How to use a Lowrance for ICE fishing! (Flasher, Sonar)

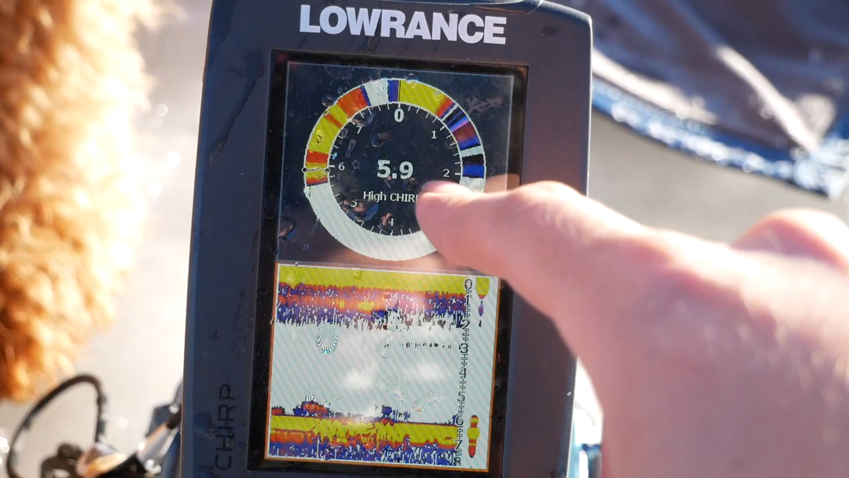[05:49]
I really like this unit. This is the first hook. The second one's kind of a crappier unit for the 4-inch.
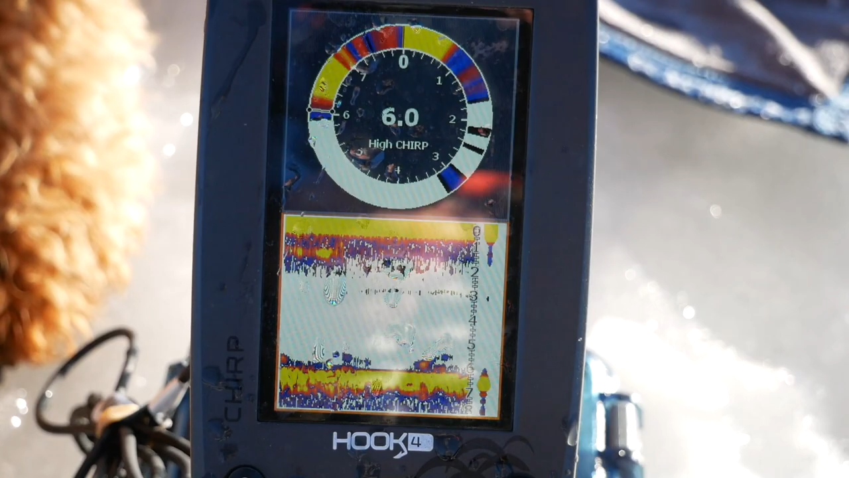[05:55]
But this one has maps, it has color screen, and it's got split screen, so you can do flasher.
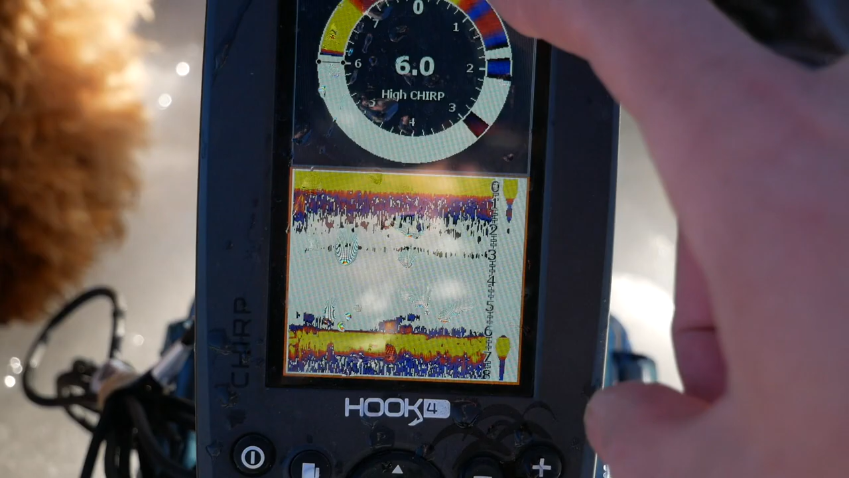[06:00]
Oh my God, dog, stop.
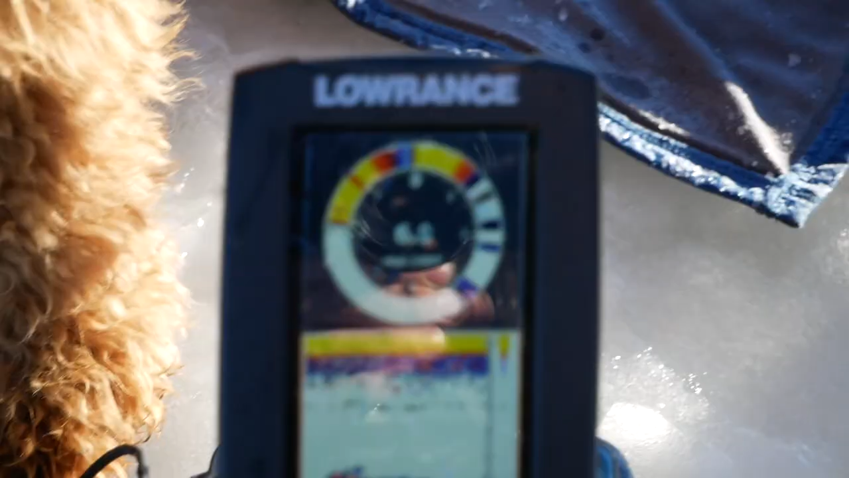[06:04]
He's the first guy.
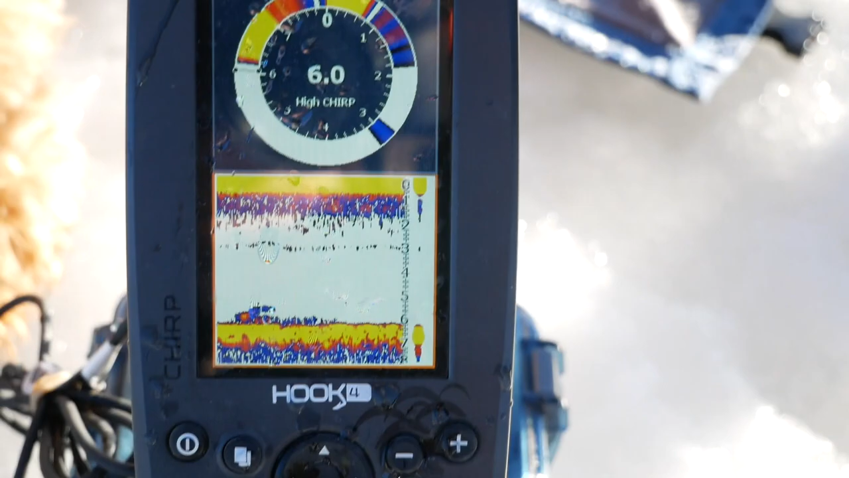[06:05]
So you have a flasher, and then you have a sonar. So the flasher is the same thing as the sonar.
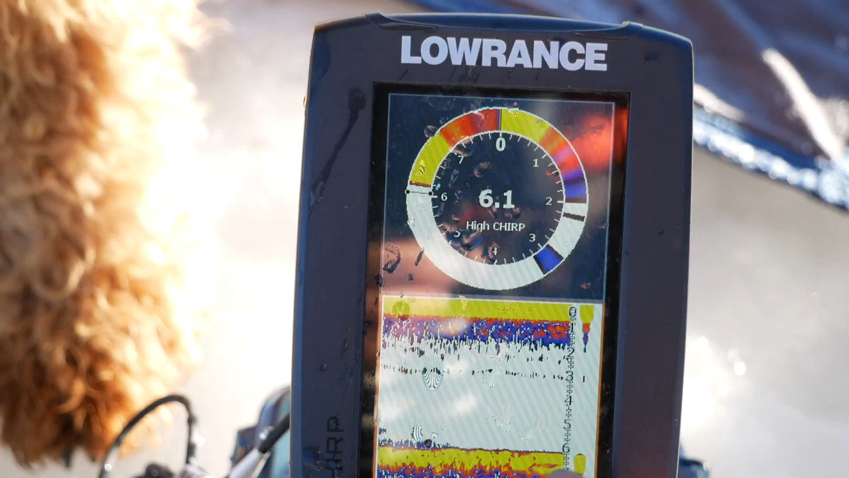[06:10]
This over here is called the amplitude scope.
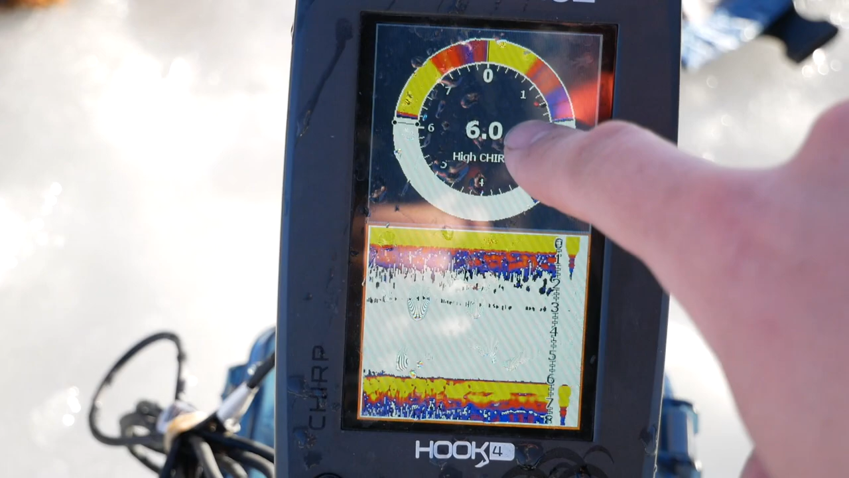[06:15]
So what we have is a 6-foot depth, and we have it on high chirp right now.
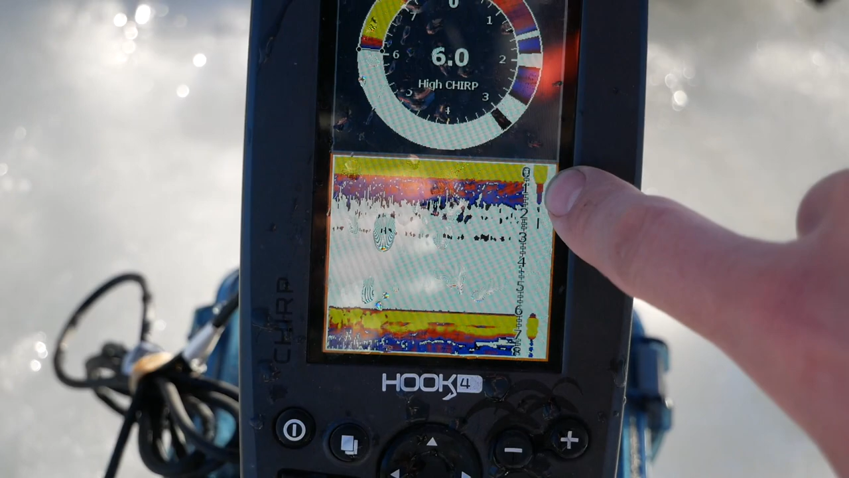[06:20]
And this is the top, and this is the bottom, just like a normal sonar. You can see this fish down here on the bottom.
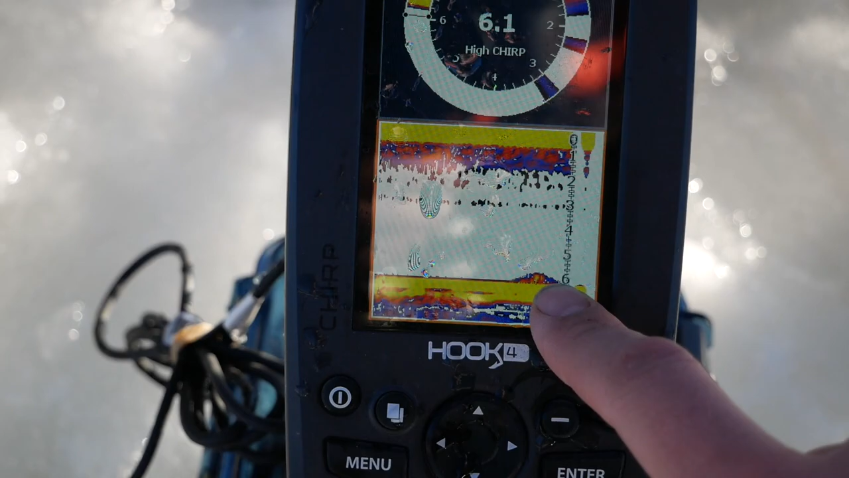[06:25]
Yeah, go ahead. So Michelle's got a jig. She's going to put it down the hole.
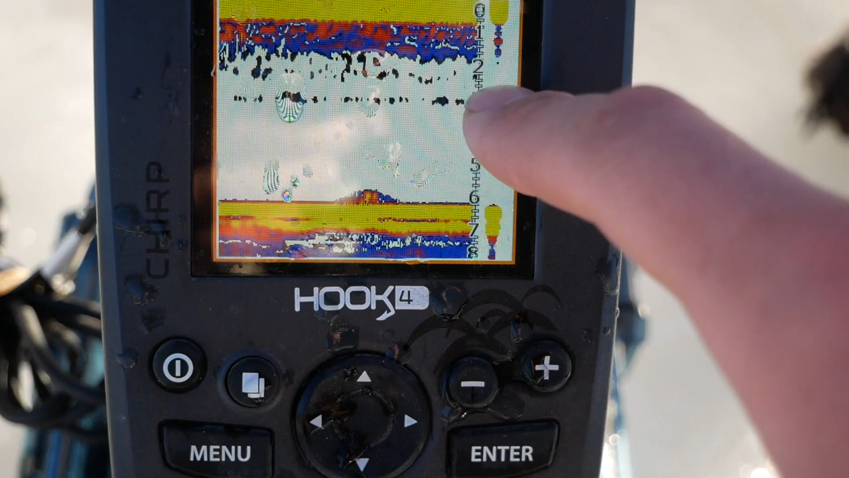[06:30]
And then we're going to watch her jig fall. So right now the jig's in the 3-foot range.
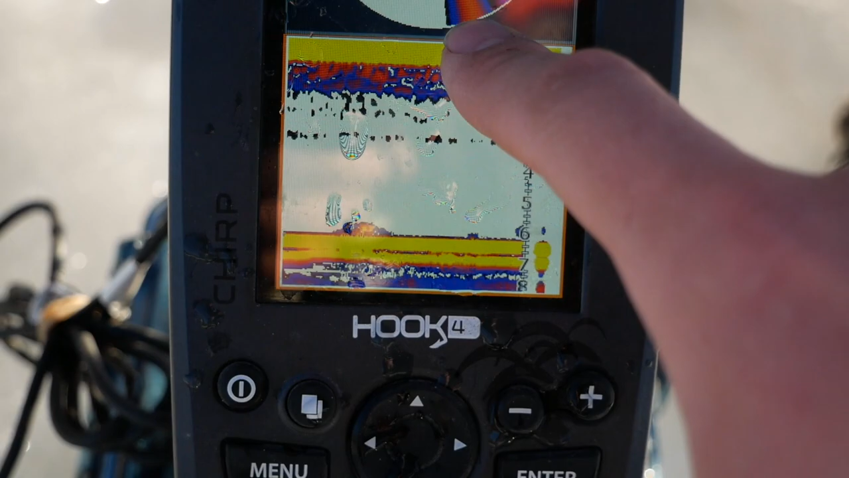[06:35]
Now she's in almost 4-foot. And you can see that traced on the sonar here.
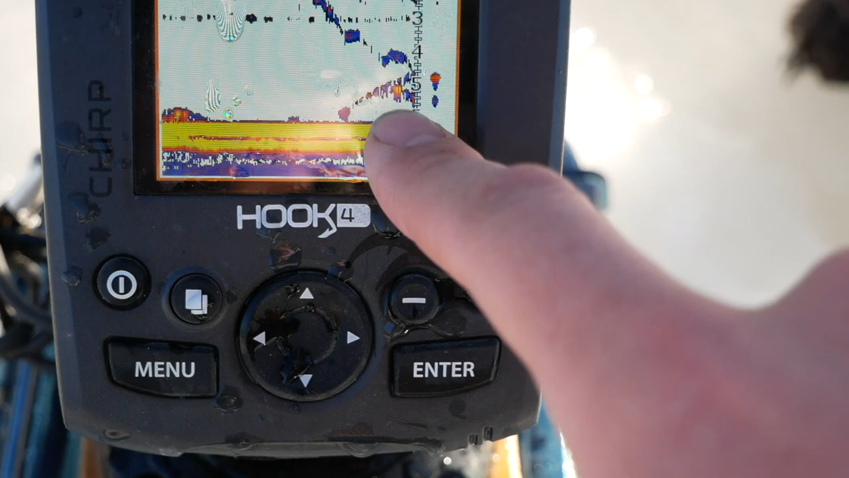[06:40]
And now you got another fish that's staring at her right now, and she could potentially get bit.
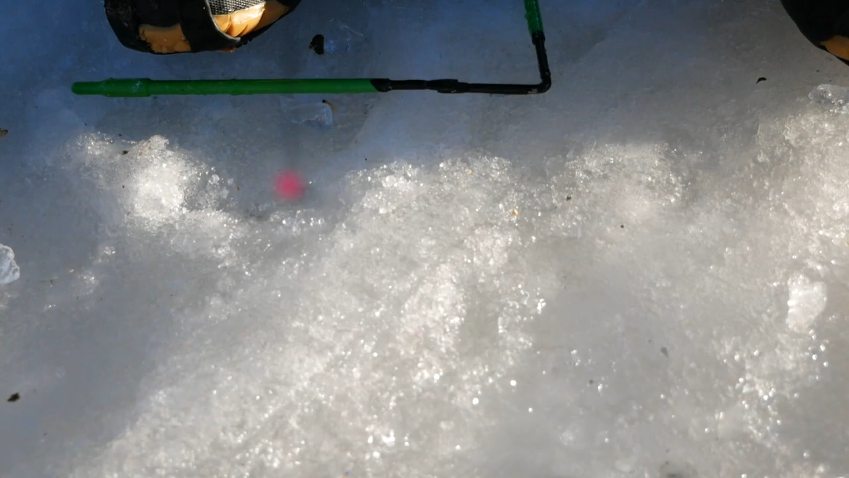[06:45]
So let's watch her bobber here really quick. Oh, you can't really see her bobber. We'll tell you when she gets bit.
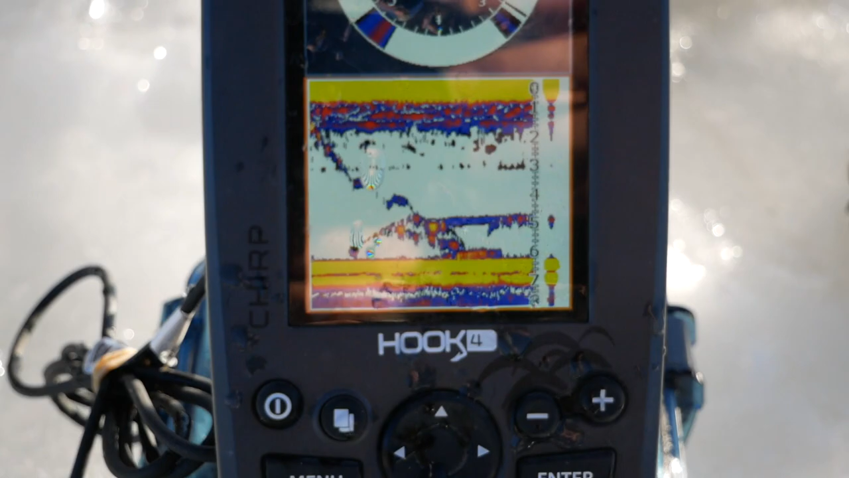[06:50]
But this is a fish just all over her jig right now.
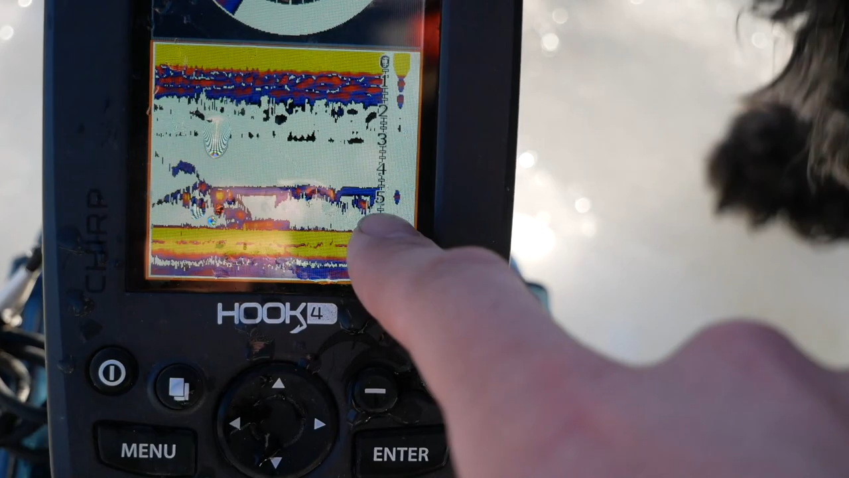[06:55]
She's about 4 feet, and he's looking at it, and he's thinking he wants to take it. You can also see that replicated here.
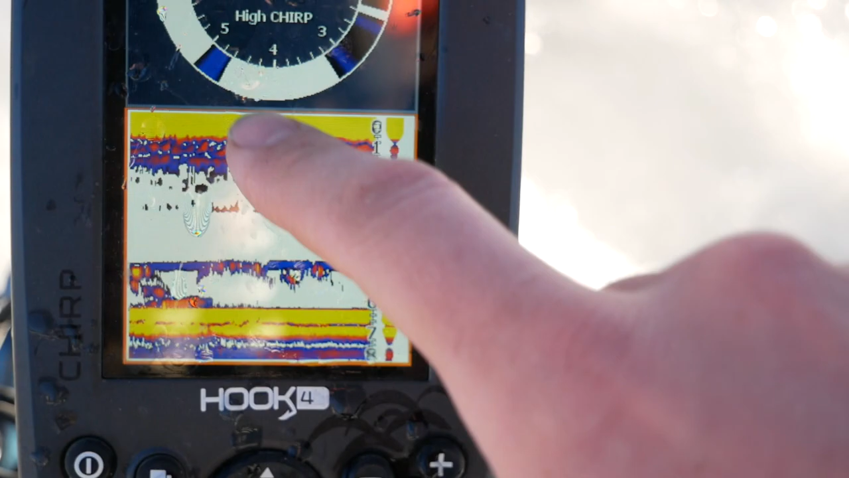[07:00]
Her jig is right here at 5 feet, and now there's nothing around it, nothing going on.
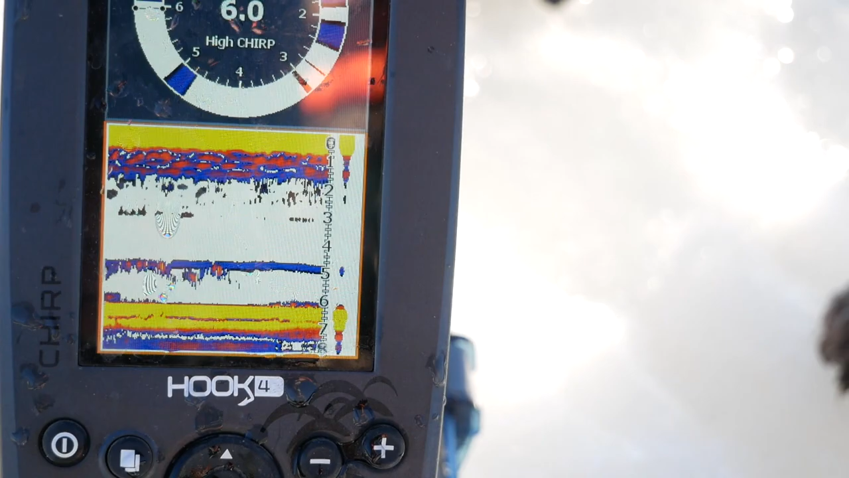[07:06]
But there's a fish on bottom, so we'll have her drop down a little bit further. And now she's about 5.5 feet.
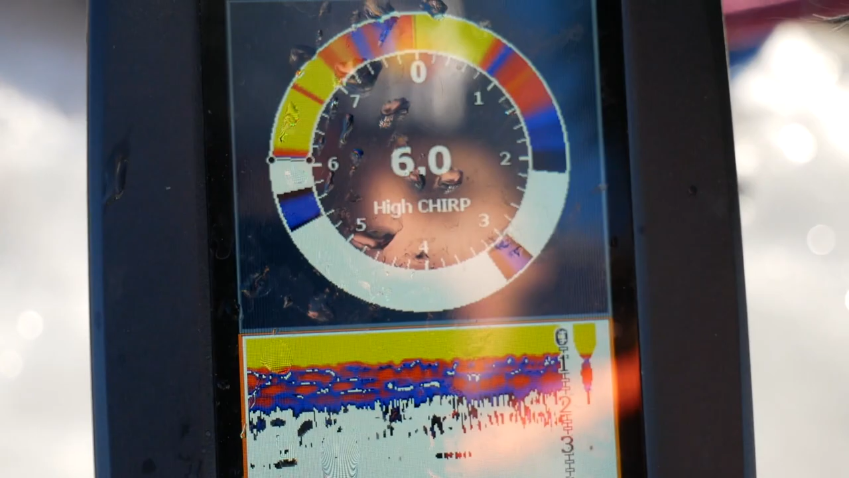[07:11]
She needs another 1/2 inch or 1/2 foot.
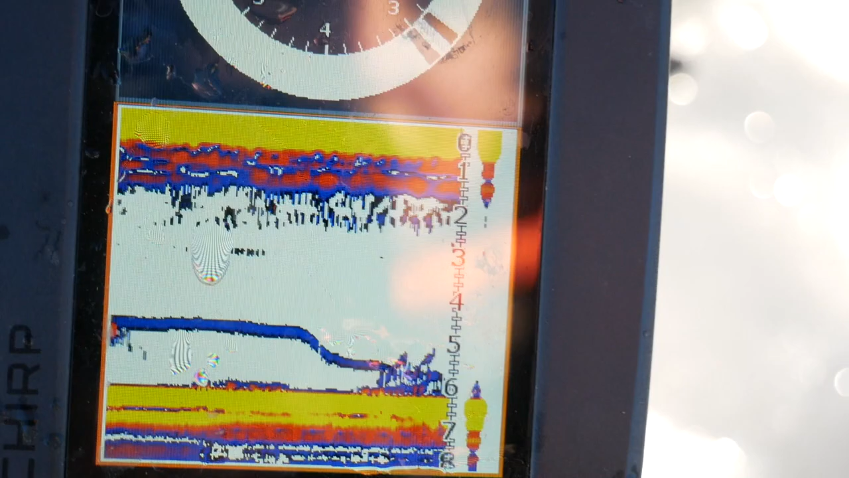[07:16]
So we just pull out a little bit of, and now she's on bottom. And now that fish on bottom is looking right at her.